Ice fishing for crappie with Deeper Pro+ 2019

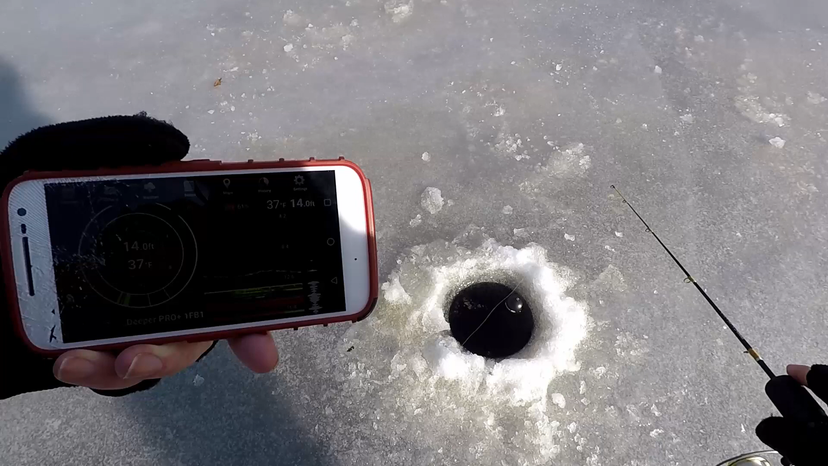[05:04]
Come on, fishy, bite. What? Come on, fishy, bite.
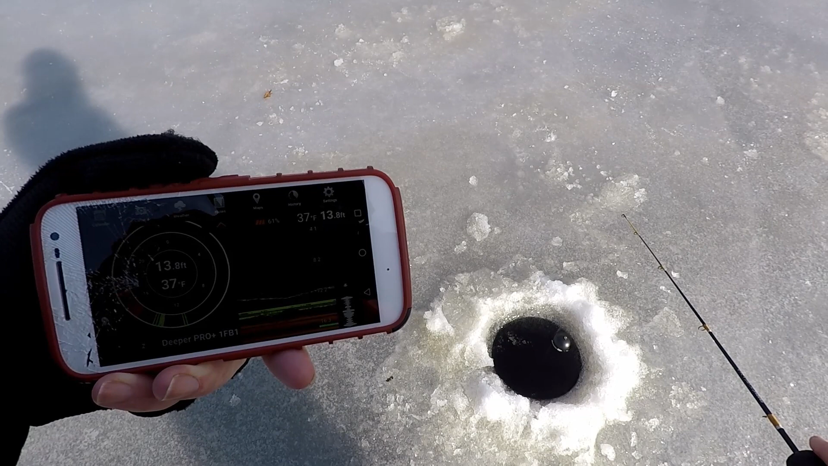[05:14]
On screen: depth 13.8 ft, water 37°F
He's going back down. Oh, no. You go back down to him.
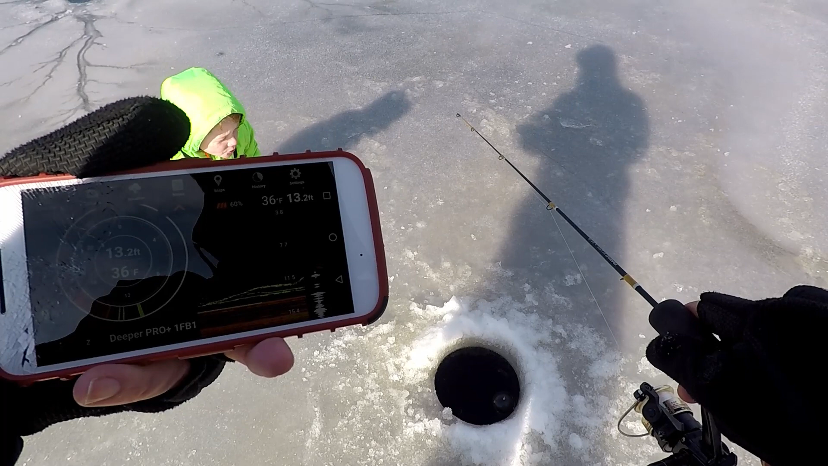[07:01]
On screen: depth 13.2 ft, water 36°F
And coming up. Twitches. Oh! Coming up, coming up, coming up, coming up. Oh, he tapped it. He tapped it. Coming up again.
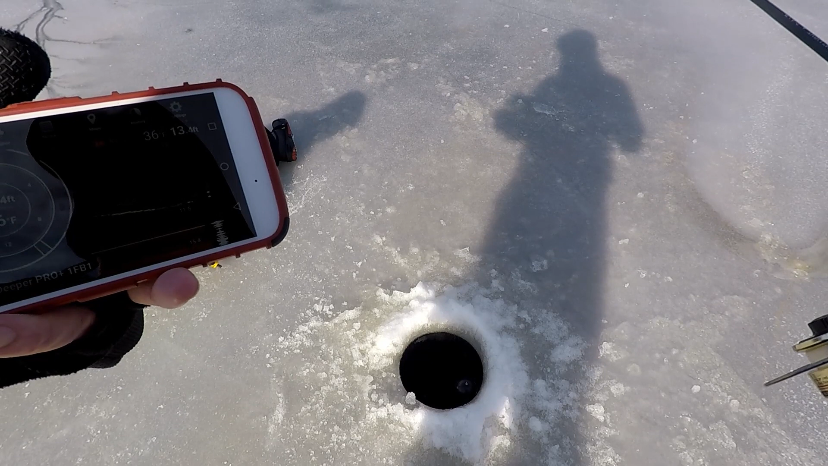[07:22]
Wow. He's at it again. Come on, coming up, coming up, coming up. Oh, come on. Don't say goodbye to it. Come back and get it. Oh, they're going back down.